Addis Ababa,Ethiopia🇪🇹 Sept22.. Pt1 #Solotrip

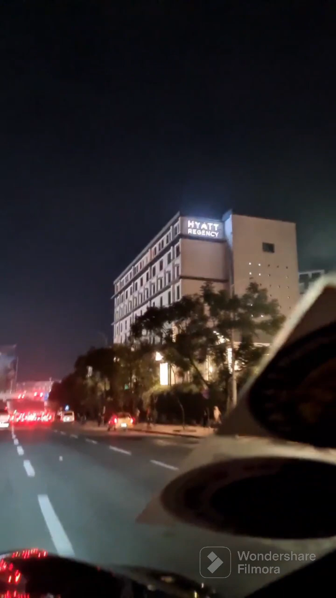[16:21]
Yeah, it's Hyatt Regency. Oh, I was about to forget. How can you forget? Yeah, wow, this is really expensive.
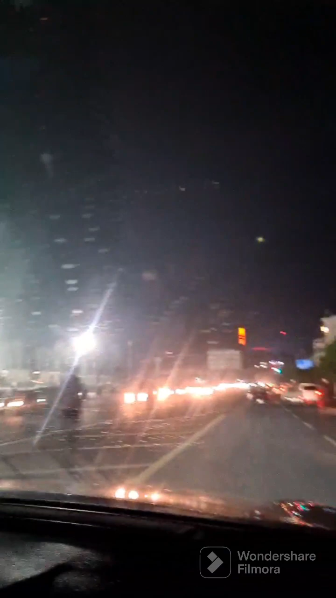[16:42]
Wow, Mescal Square. Yeah, kings talk from here. Hala Selassie, everyone. Speak from here. And from up here. Hello, yes. Hello. And this around here. Yeah.